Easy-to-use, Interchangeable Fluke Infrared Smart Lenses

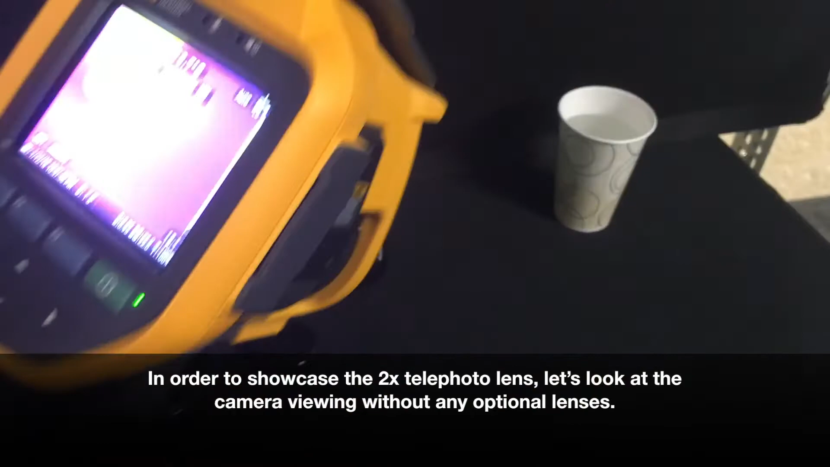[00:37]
So if you look at the screen here, you can see this cup of water at regular zoom.
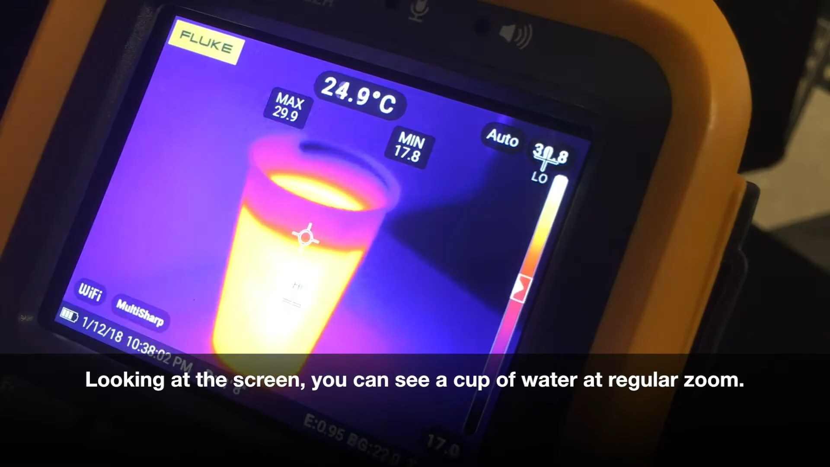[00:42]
On screen: spot 24.9°C
Let's install the 2x telephoto lens onto this infrared camera. So in order to install the lens, find the white dot that's on the lens,
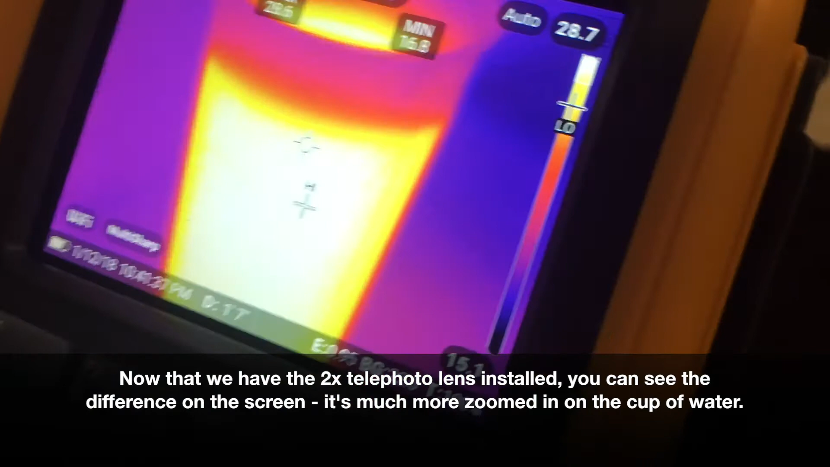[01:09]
Now that we have the 2x telephoto lens installed, you can see the difference on the camera screen. It's much more zoomed in to the cup of water that we have.
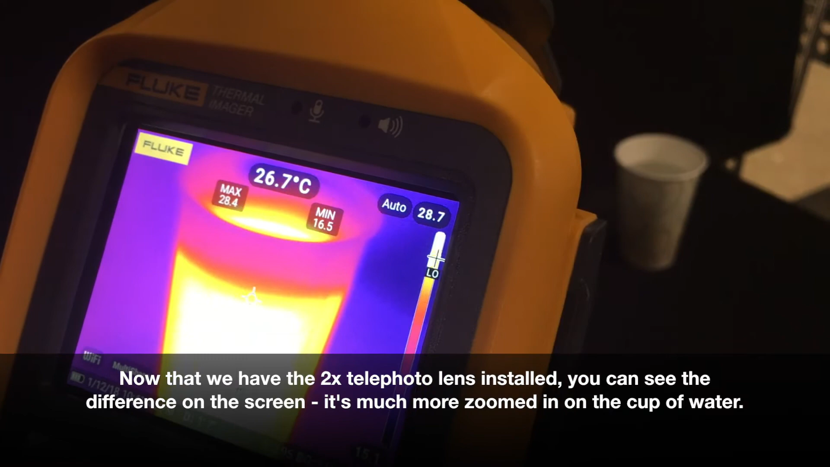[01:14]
On screen: spot 26.7°C
Once you've taken your image with the 2x telephoto lens,
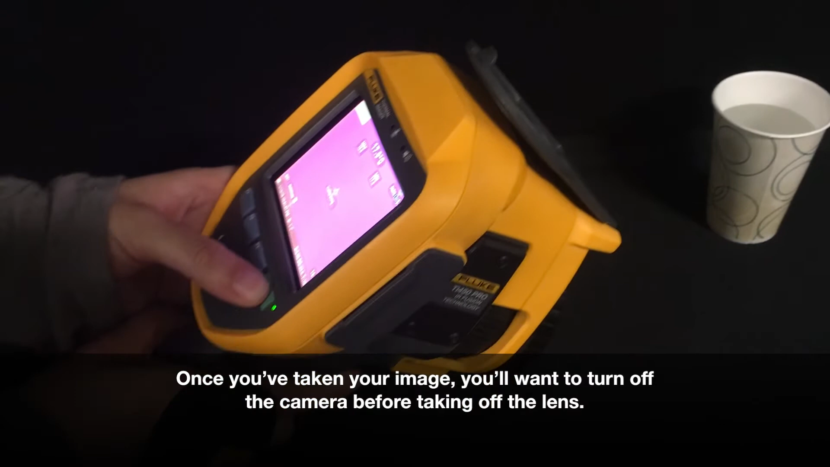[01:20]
you'll want to turn off the camera before taking the lens off.